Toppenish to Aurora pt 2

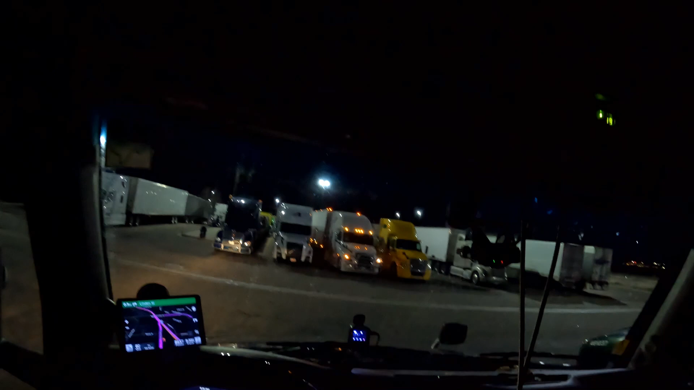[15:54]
Overall, I think I was here for about an hour and a half. Not really because I wanted to hang out. I mean, it was great and all, but it was really because the service in Denny's was really, really slow. Unfortunately, at this point of night, you really can't do a second montage
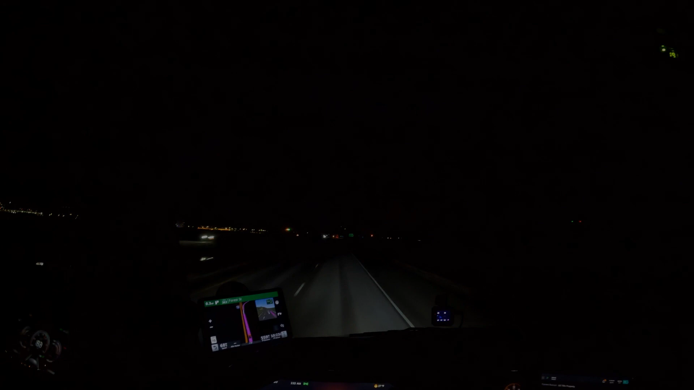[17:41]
At this point in the morning, I am completely tired.
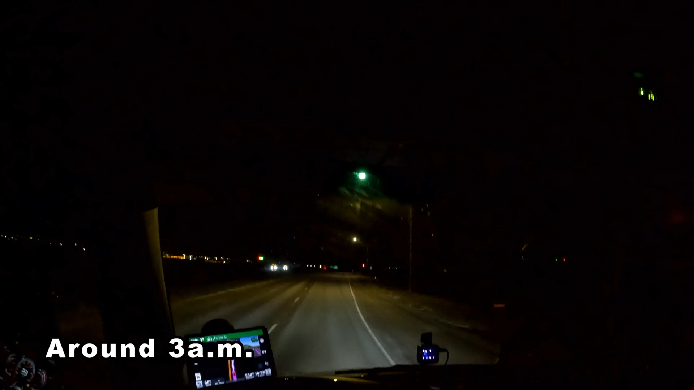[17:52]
I didn't actually mean to drive this far. I was planning on stopping a whole lot sooner, but I just kept on going. I'm actually down to like my last 10 minutes of my clock at this point, and I am dead tired. Because as I noted, it was like 3 a.m. in the morning. Overall, I ended up doing 657 miles.
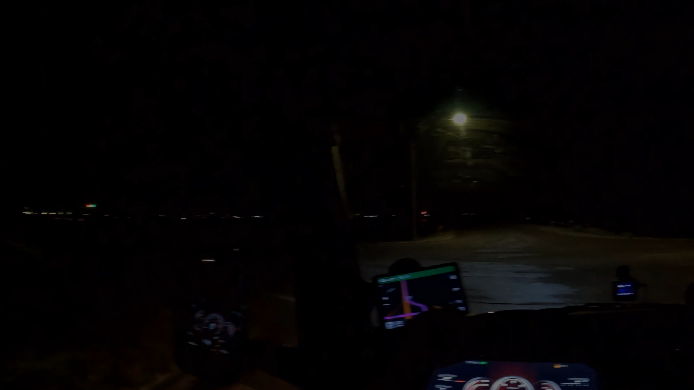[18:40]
main downside about coming to a truck stop at 3 o'clock in the morning is chances are you aren't going to find any kind of parking.
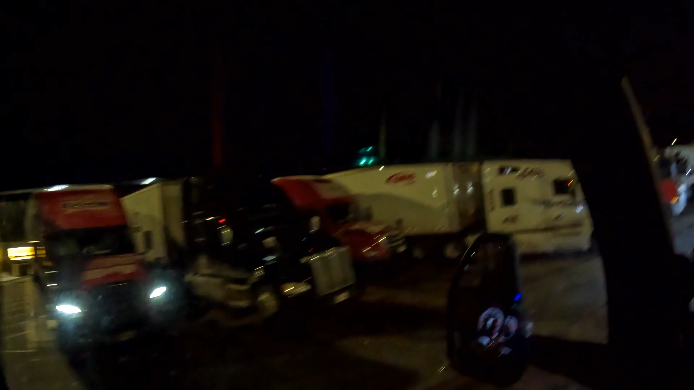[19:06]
But my clock is almost out at this point. I have no choice. I am stopping here one way or another.
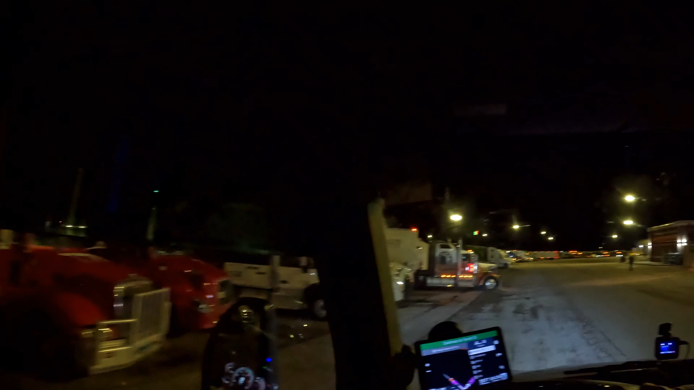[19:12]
Turn left on West Bowis Street. That's a nice paint job there.